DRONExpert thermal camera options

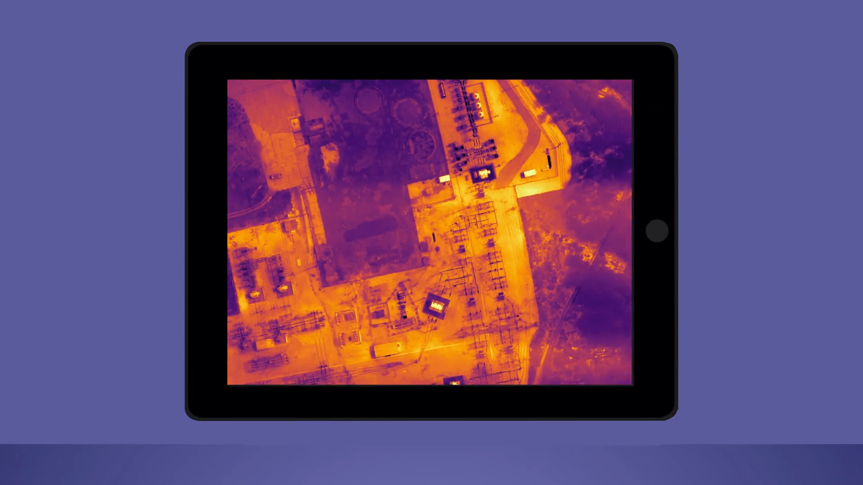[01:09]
But most importantly on the radiometric camera you can use the drone expert GPS automatic hotspot detection feature.
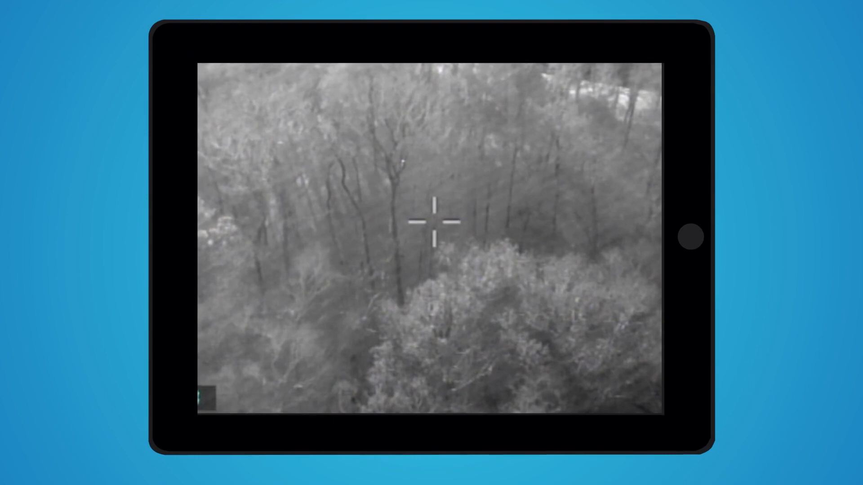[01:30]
Can you detect the human in the image? No that is quite difficult right? Now let's try that again with the automatic hotspot detection.